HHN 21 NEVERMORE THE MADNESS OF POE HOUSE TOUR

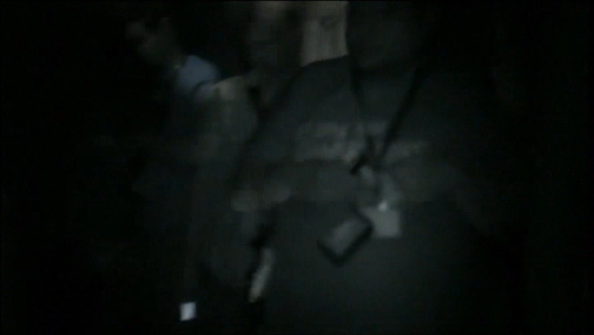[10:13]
because there are windows on the side with curtains that drape so that people can scare you. The difference being, this year we put the characters in the window sills instead of reaching through the windows. There are three ravens, one in each window, and they do reach down to get you.